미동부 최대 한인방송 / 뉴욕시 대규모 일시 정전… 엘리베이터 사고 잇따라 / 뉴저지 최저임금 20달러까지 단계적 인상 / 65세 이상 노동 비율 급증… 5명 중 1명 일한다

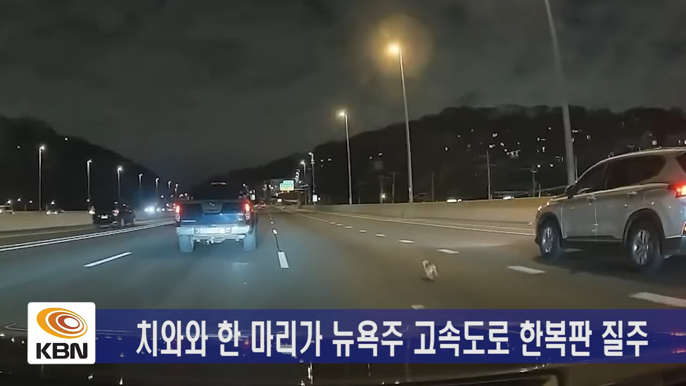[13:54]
공개된 영상에는 치와와 한 마리가 고속도로 한복판을 질주하는 위험천만한 모습이 담겼습니다. 블랙박스 영상을 제보한 KT 마리는 당시 갑작스러운 교통체증에 놀랐지만
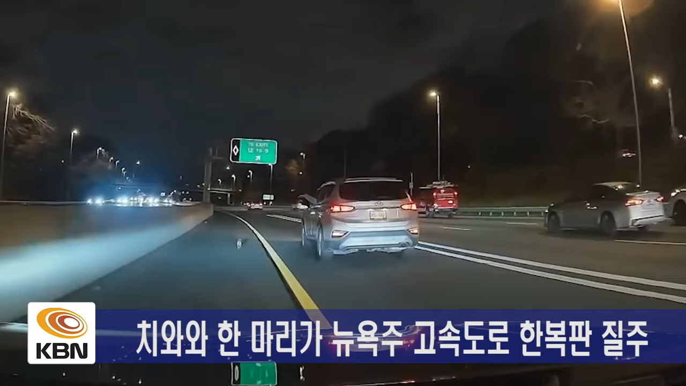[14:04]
사람들이 작은 개 한 마리를 쫓고 있는 걸 보고 상황을 이해했다고 전했습니다. 몇 분 뒤 치와와가 갓길에 진입하자 KT와 주위 운전자들은 비상등을 켜고 수분간 저속으로 주행했습니다. 이들은 가다가 멈추길 반복하며 치와와가 갓길과 붙어있는 다인승 차량 전용 차선을 벗어나지 못하게 했습니다.